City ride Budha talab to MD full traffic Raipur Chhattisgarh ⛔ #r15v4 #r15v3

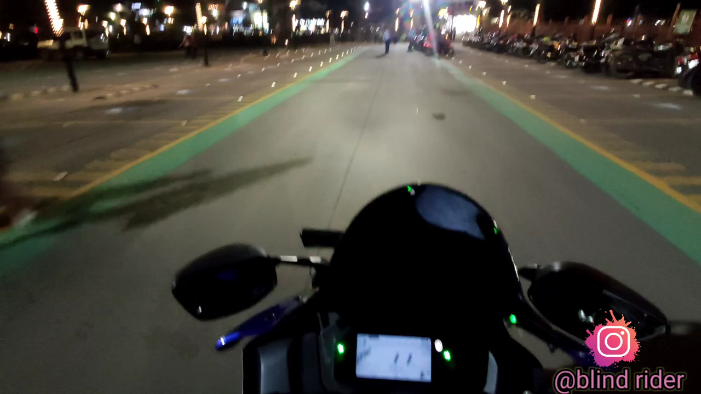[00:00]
फाइनली गाइस यहाँ से अपन निकल रहे हैं। बहुत मज़ा आया बोटिंग करने में, फुहारा देखने में,
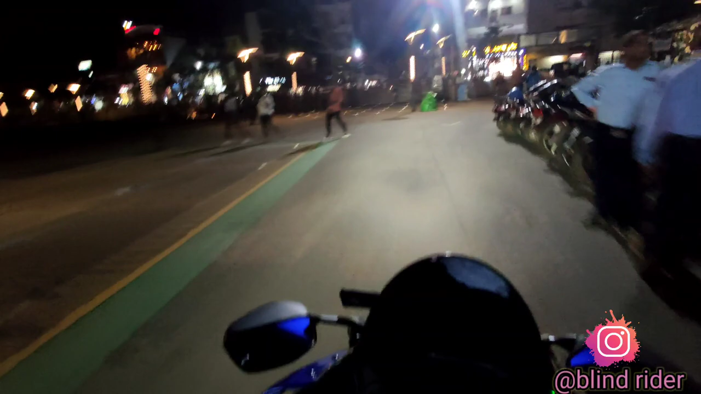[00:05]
और नज़ारा बहुत अच्छा है यहाँ का, लाइटिंग वगैरह सब चीज़।
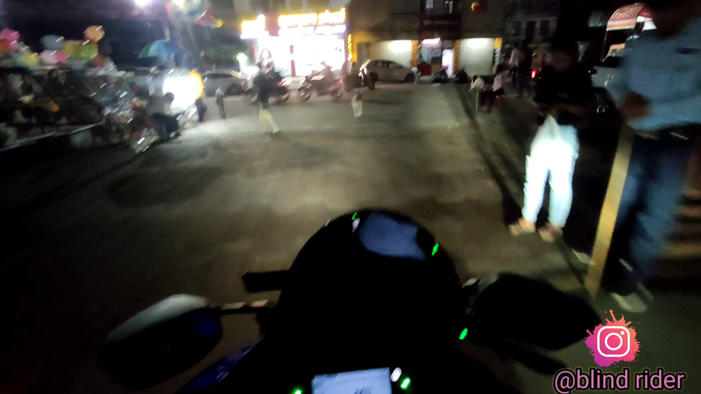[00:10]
तो फिलहाल अभी यहाँ से निकलते हैं और अपन यहाँ से जाएंगे अब मरीन ड्राइव।
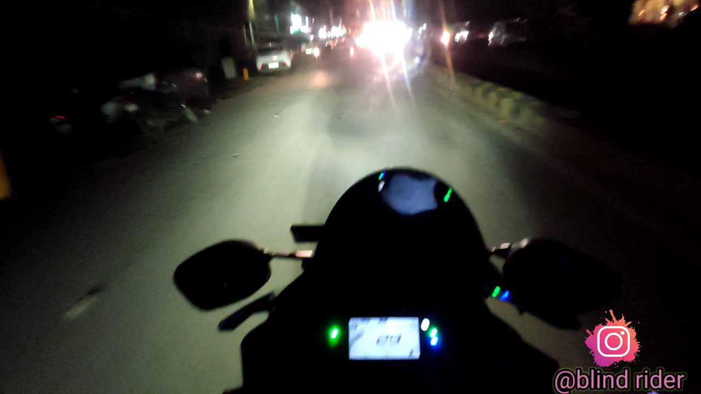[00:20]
तो चलते हैं वहाँ पे, देखते हैं रोड का ट्रैफिक अभी कैसा है। आया तो बहुत ज़्यादा ट्रैफिक था और अभी थोड़ा कम होना चाहिए। चलो चलते गाइस। Later. तो सिग्नल खुल गया, मंदिर में पूजा हो रही है अभी।
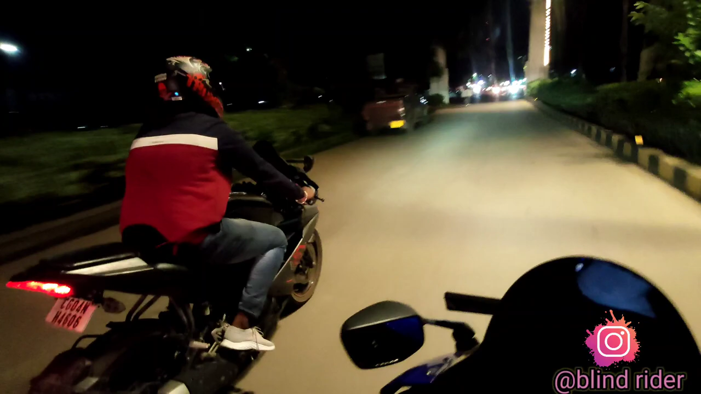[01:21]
R15V3, चलो लेट्स गो बॉयज। और सिग्नल यार, इतने सिग्नल, मजा नहीं कितने सिग्नल। आगे से चल लेते बोल रहा भैया, चलो आगे से ही चलते हैं। सिग्नल में रुकने से अच्छा है आगे से निकल लेते, और फिर यहाँ पे रुकना पड़ेगा।
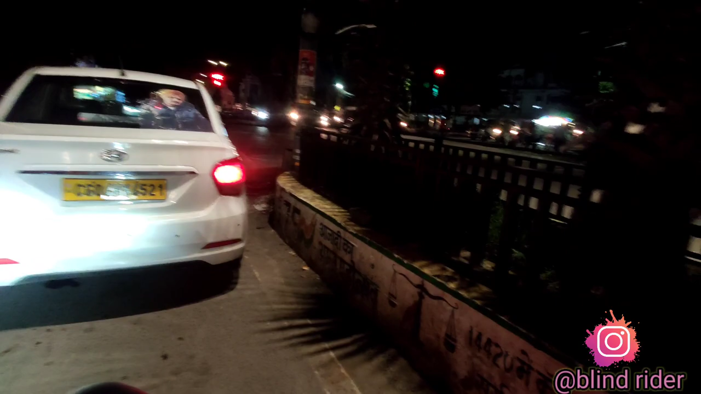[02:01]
ट्रैफिक थोड़ा कम हो गया अभी, अभी बज चुके हैं 7 बज चुके अभी, तो ट्रैफिक धीरे धीरे अब कम होते जा रहा है। और सिद्धू मूसेवाला,
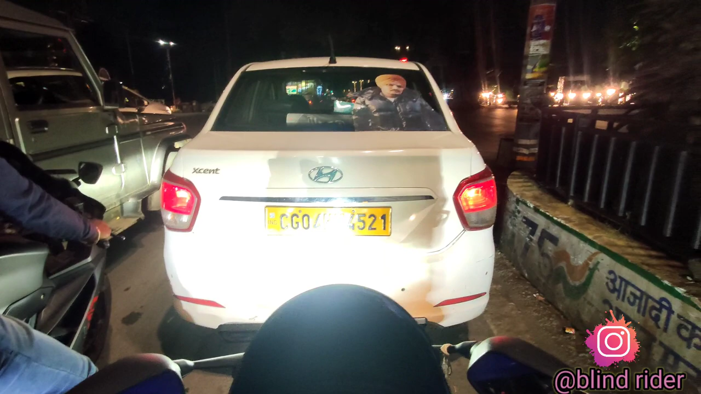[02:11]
फिलहाल यहाँ का सिग्नल खुले तो आगे जाए,
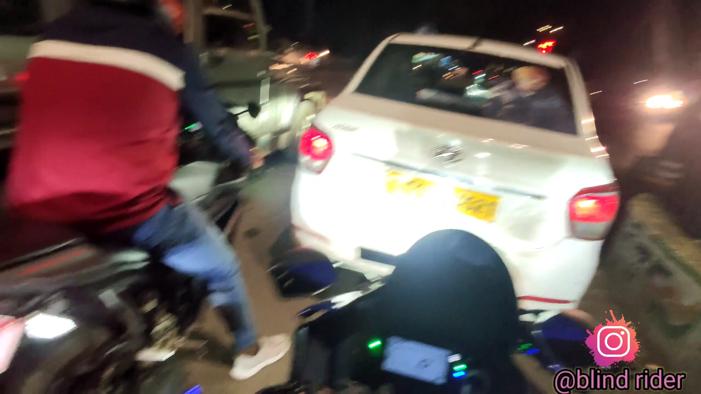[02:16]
तो उसके बाद और आगे जाएंगे।
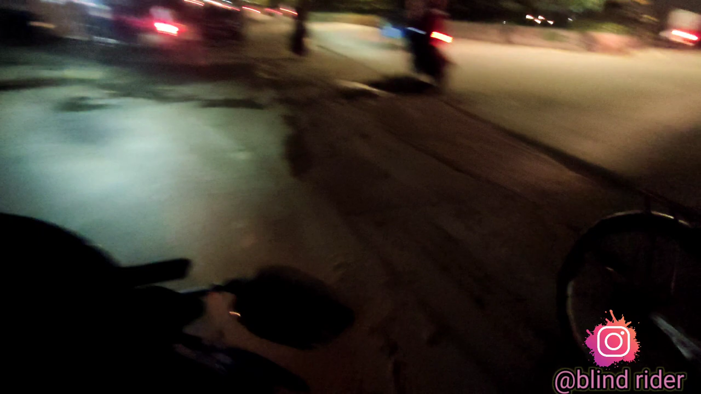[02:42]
भाई ओ भाई अंकल क्या कर रहे हो, रॉन्ग साइड से घुसे जा रहे हैं साइकिल लेके। निकल रहे आगे, यहाँ से अपन को जाना है राइट, और सिग्नल से फिर होगी हमारी फाइट, फिर फंस गए।
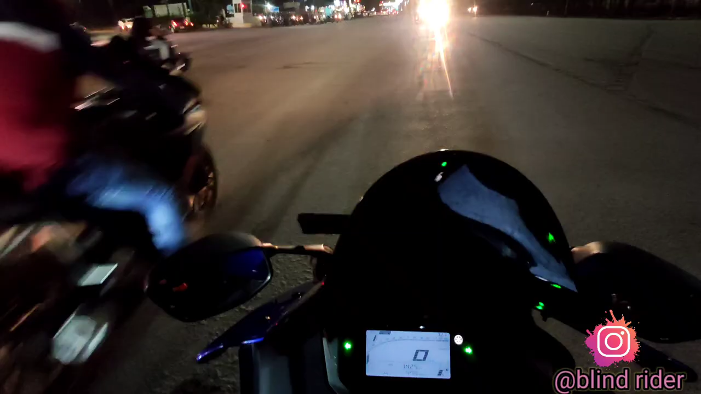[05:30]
फाइनली यहाँ का सिग्नल खुल गया, चलते आगे। एक और सिग्नल क्रॉस करना अपन को, बस फिर पहुँच गए अपने मरीन ड्राइव। भाई बड़ा दिक्कत है सिग्नल में, इतने देर तक रुकना पड़ता है। यहाँ का भी सिग्नल रेडी है, किस्मत ही ख़राब है अपनी तो। यहाँ पास
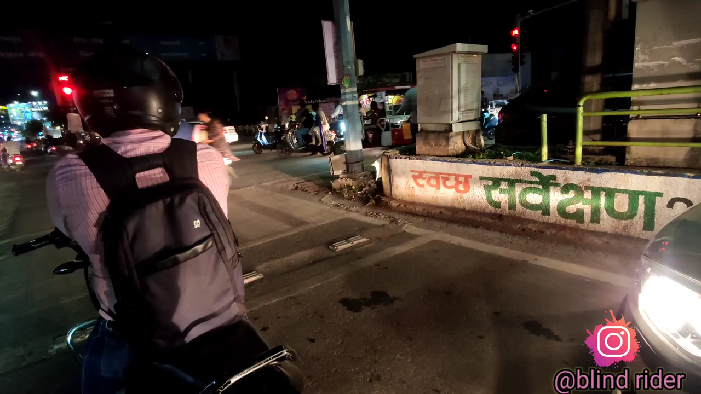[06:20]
या फिर रॉन्ग साइड से घुसा, कुछ तो किया इसने कार वाले ने। अरे भाग रहा है, भाग गया।
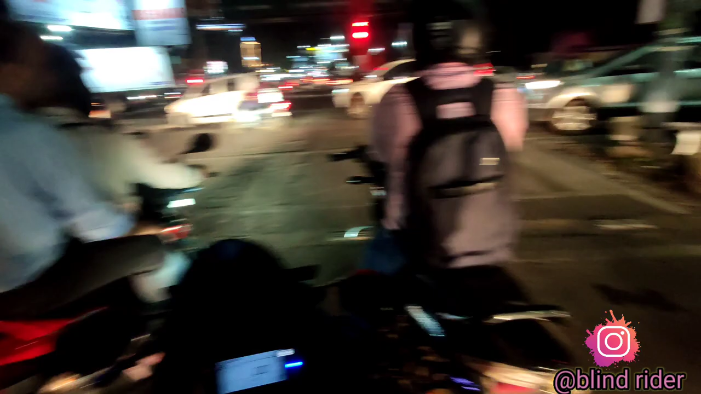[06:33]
Meanwhile, उसको गिरा दे और भाग गया खुद। कौन कौन गिरा? एक लेडीज गिरी, अच्छा पैर में उसकी चोट लगा।
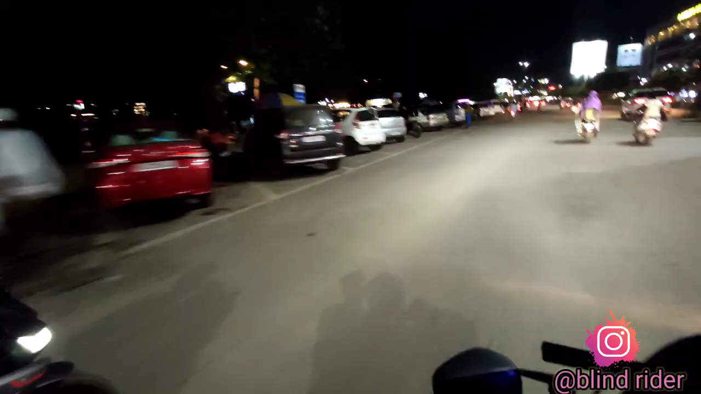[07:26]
तो फिलहाल अपन पहुँच गए मरीन ड्राइव, और यहाँ भी थोड़ी भीड़ है, पब्लिक दिख रही है यहाँ पे बहुत ज़्यादा, और गाड़ी खड़ी है।
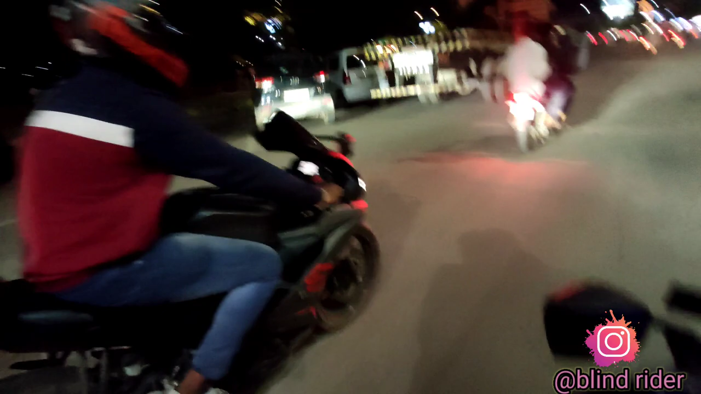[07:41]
अरे भाई कहाँ कुछ जा रहे हो, तो आप पुलिस मेरी गाड़ी के लिए पार्किंग कहाँ पास मिलेगी। तो लास्ट आ गए,